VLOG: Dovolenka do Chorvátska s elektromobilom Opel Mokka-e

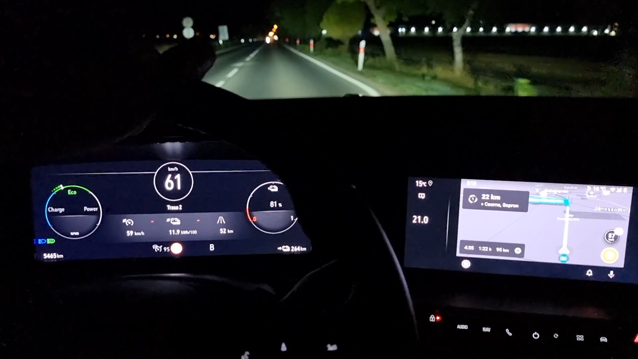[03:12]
Takže máme posledných 10 km do našej prvej zastávky,
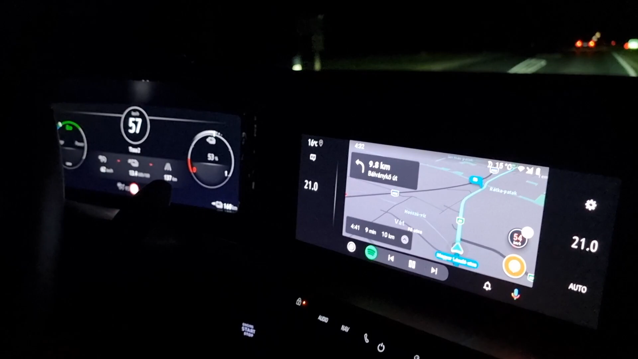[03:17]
kde sa budeme meniť.
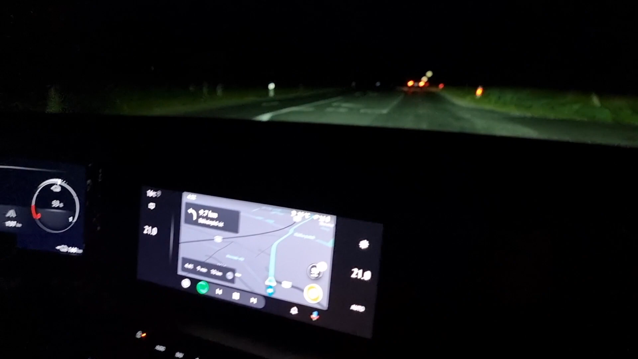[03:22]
Cesta zatiaľ prebieha úplne v pohode, všetko je v poriadku, máme tmu, auta takmer žiadne. Priemerná spotreba po maďarských okreskách 13,4 kWh na 100 km, čo je pomerne slušné.